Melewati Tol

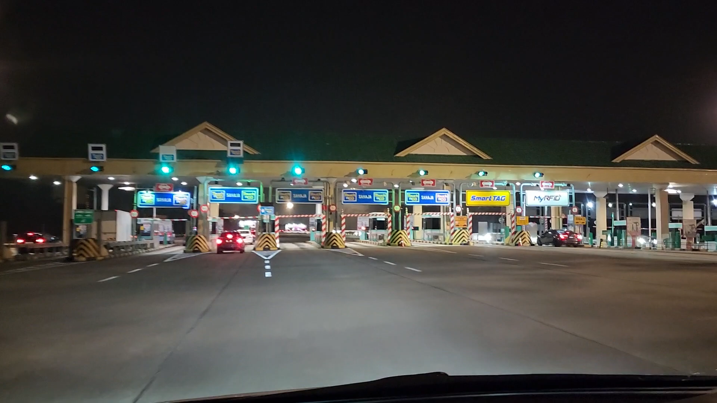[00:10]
Tes angle sini lah. Mana semua tes angle tuh? Oke, checkpoint pertama.